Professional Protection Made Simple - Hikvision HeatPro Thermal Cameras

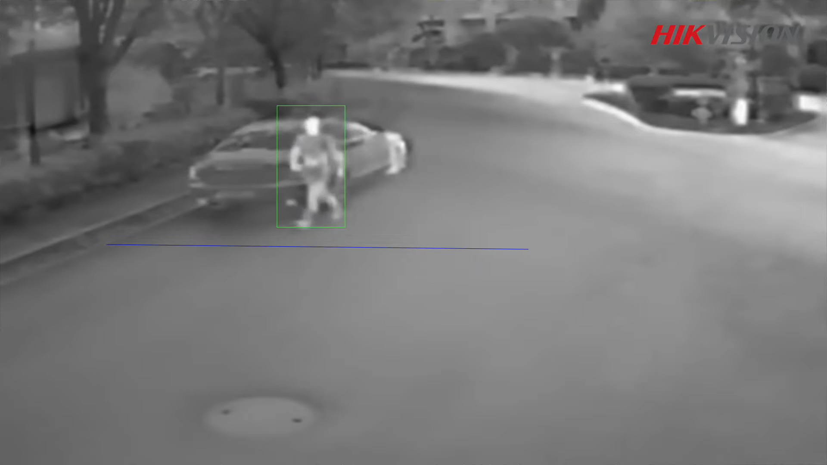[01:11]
when people gather into groups heat pro thermal cameras can still accurately identify each individual and classify them accurately when exposed to high temperatures background